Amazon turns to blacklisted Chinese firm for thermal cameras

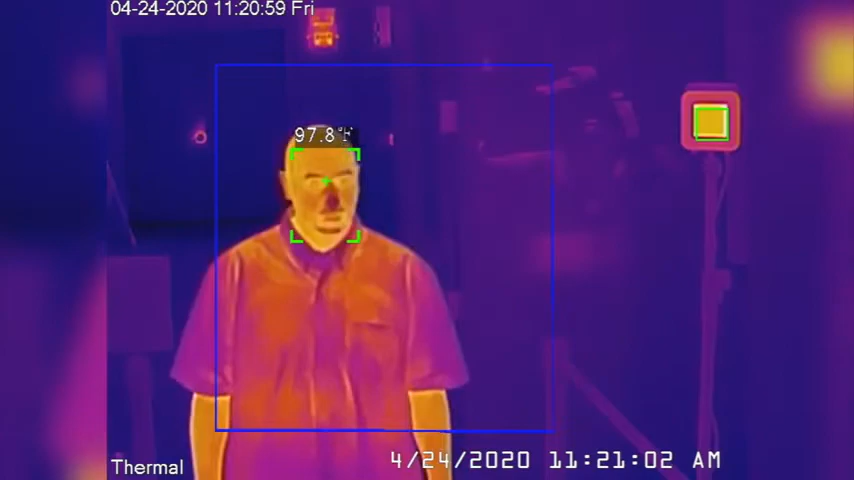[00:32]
On screen: spot 97.8°F
the cameras work by comparing a person's radiation to a separate infrared calibration device.